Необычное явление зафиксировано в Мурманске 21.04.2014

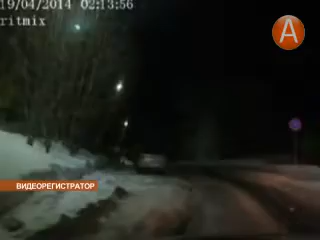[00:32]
Внезапно яркая, постепенно усиливающаяся и в доли секунды сошедшая на нет вспышка никакой опасности для людей не представляла. Космический объект сгорел еще в атмосфере, напугав случайных очевидцев своей неожиданностью. Это не салют, она снизу, сверху упала.